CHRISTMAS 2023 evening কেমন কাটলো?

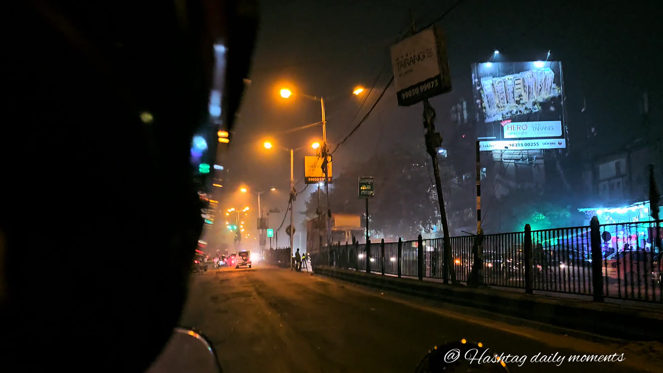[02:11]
তো আমরা এখন সল্টলেকের দিকে এসেছি, দেখতেই পাচ্ছ কি সুন্দর সাজিয়েছে ক্রিসমাসের জন্য।
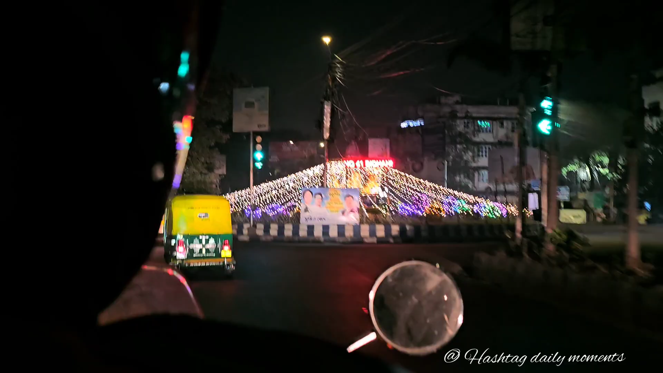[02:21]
তো দেখি কি খাওয়ার দাওয়ার পাবো কোথায় জানি না,